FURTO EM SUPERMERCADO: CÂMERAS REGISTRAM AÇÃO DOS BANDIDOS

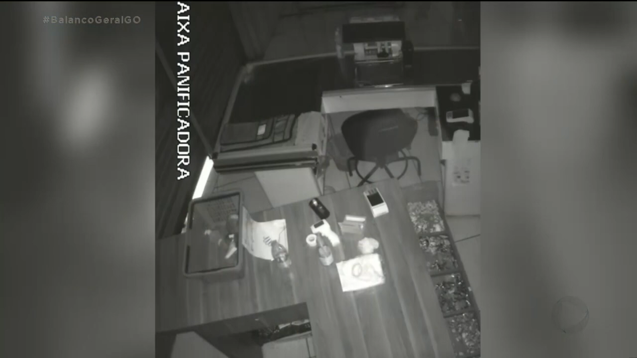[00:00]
Meia-noite e 52, observe na parte de baixo da imagem quando a porta se abre. Um homem entra, é um criminoso, ele age em poucos minutos.